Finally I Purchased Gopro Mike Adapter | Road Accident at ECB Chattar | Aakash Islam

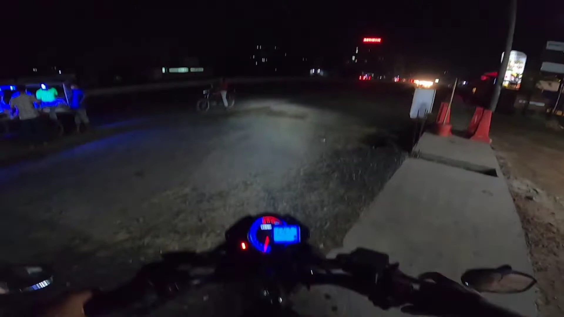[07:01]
প্রথমেই সরি বলে নিতেছি আমি রং সাইড দিয়ে যেতেছি বলে। আমি ওই পর্যন্ত যাওয়ার পরে একজন ভাইয়া বলল মানে এখানে জ্যামে দাঁড়াইছিলাম, দেন হচ্ছে মানে জিজ্ঞেস করলাম এই পারে সেটা কী হয়েছে,
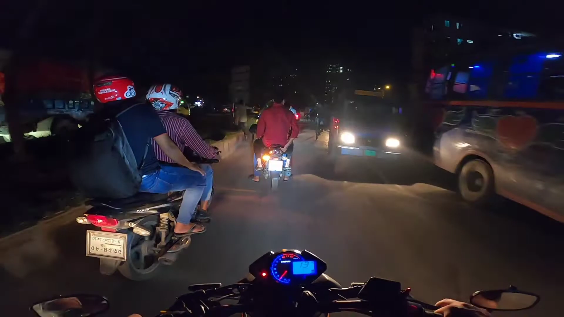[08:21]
মানুষজন আটকাইছে বুঝতে পারছি, মানুষজন আটকাইছে রাস্তা থেকে ইচ্ছা লাগে।
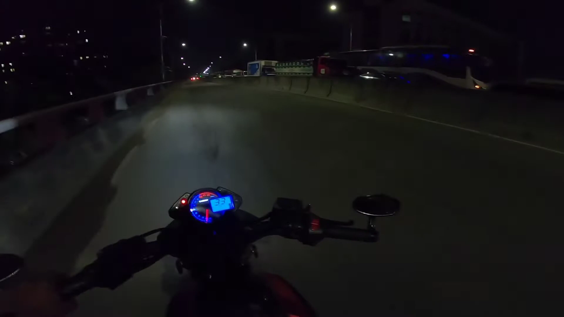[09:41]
আমার ভাই ফোন দিছিল, ও আজকে বাসায় ভাবিকে জিজ্ঞেস করছিলাম, ও এখনও বাসায় যায় নাই কেন। তো ভাইয়া যাইতে পারবেন না, রাস্তা আটকায় দিছে,
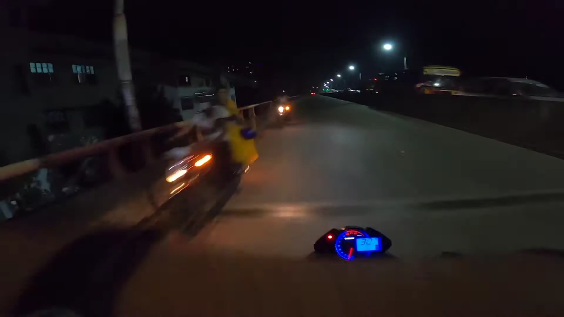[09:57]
एक्सीडेंट हुई से एक्सीडेंट एक्सीडेंट हुई से भैया सामने माने रास्ता की अवस्था हो गई আমি জানি না আসলে কতক্ষণ ধরে এখানে গাড়ি ঘোড়া আটকানো
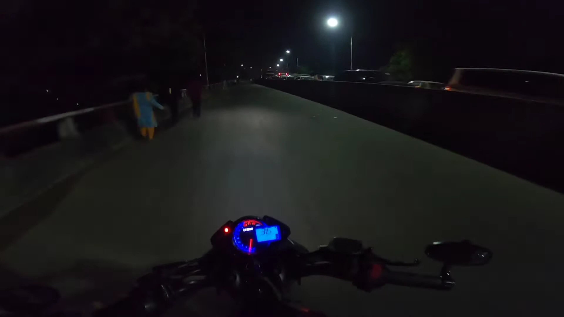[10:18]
মানুষজন তো হাঁটা শুরু করে দিছে আর কিছু করার নেই কারণ যেভাবে জ্যাম লাগছে হাইটে যাওয়া ছাড়া কোনো উপায় নেই আল্লাহ সবাইকে হেফাজত করুক
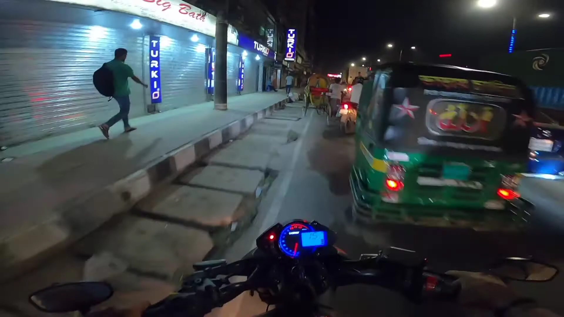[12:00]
মানে লিটারেলি উনি প্রায় অলমোস্ট আমি পিছন থেকে যেটা দেখছি যে উনি অলমোস্ট পড়ে যাইতো মানে ওনার বাইকটা হচ্ছে